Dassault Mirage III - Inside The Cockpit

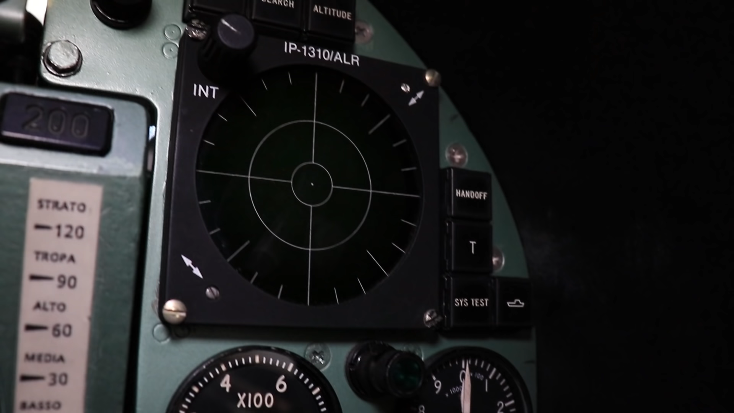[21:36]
A radar warning receiver sits to the top right. The antennas can be found on the wingtips and above the rudder.